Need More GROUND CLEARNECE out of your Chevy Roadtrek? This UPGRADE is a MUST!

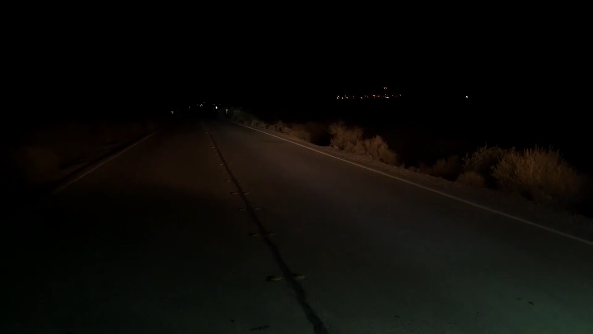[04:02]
All right you know that when you get on some of these stretches the highway they just become pitch black and really difficult to see especially on the sides of the road.